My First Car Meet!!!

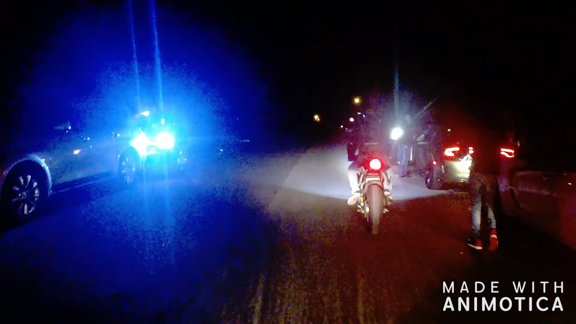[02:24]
Alright, looks like we're off. How'd it get there? I really don't even know so it's gonna be fun. Alright, got my visor closed. We're good to go. Yeah, he's got a tent advisor though. I need to get a tent advisor. Still haven't got one so I need to go do that.
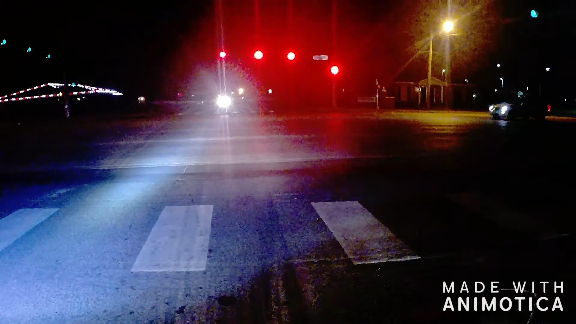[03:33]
So I decided, fuck it. Let's go. And I think right now we're heading out to a, I think it's like a McDonald's by 19th Street. So...
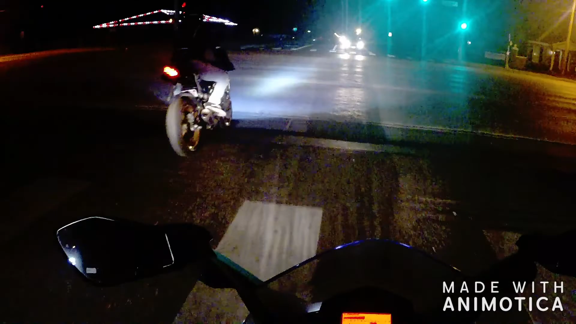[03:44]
It's pretty far out there. It's like, well, it's not pretty far out there. It's like, I don't know. 15 minutes maybe? Oh, his shit dips off. Fuck, it's that fucking R6. My shit ain't an R6, so... He's got fucking speed on me. And this shit sounds good. When he revs, that shit sounds nice. I want to get an R6, or not even an R6, just a 600, just a faster CC bike.
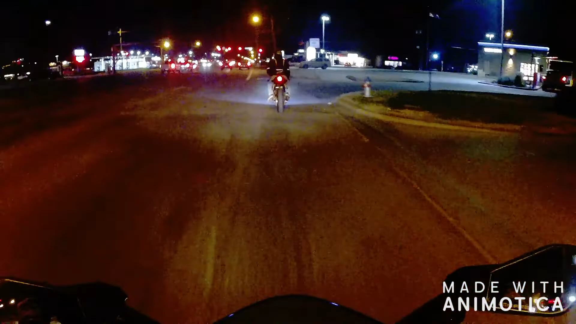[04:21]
He just took off right there. Like, I don't know. He was just gone. He was gone.
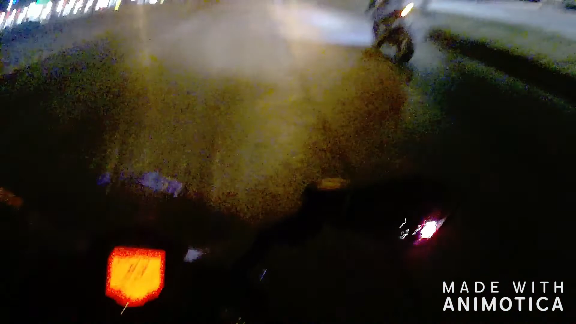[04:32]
Probably about to dip off in a second.
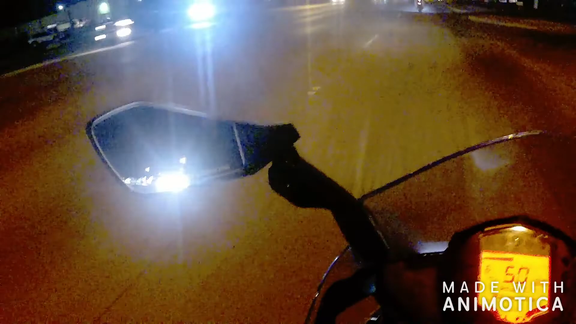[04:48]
He just takes off. I ain't gonna lie. He fucking dips. His bike moves. My shit will get up there, but it doesn't accelerate as fast as his does. His... His moves. His gets up there pretty quick. Oh, damn. This is a yellow. So, our little squad's gonna be left behind.
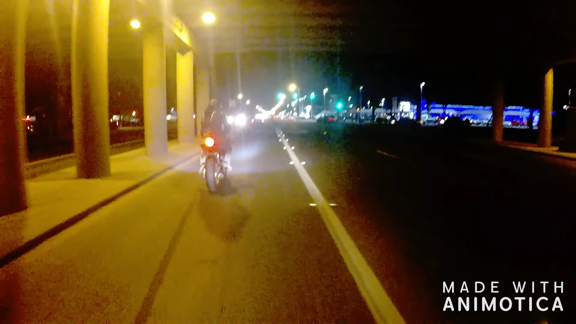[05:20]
I let him know it was a yellow. Or at least I didn't really let him know. I guess he...
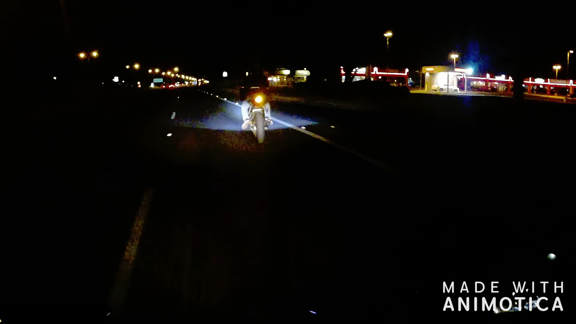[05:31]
We'll wait to peel out, I guess, for the... for them. Alright, we're back. On the move, so... We're all mobbing out there.
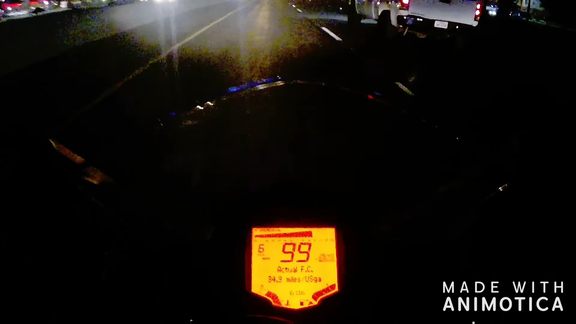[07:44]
He's fucking moving! He's going 100 and I barely caught up with him. Let's look at go! Oh, there's cops over there, oh shit! Oh shit! Woo! Let's get this shit!
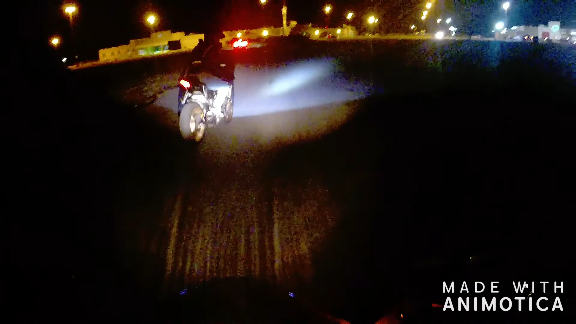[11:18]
Yeah, your boy drives wild sometimes. He's moving.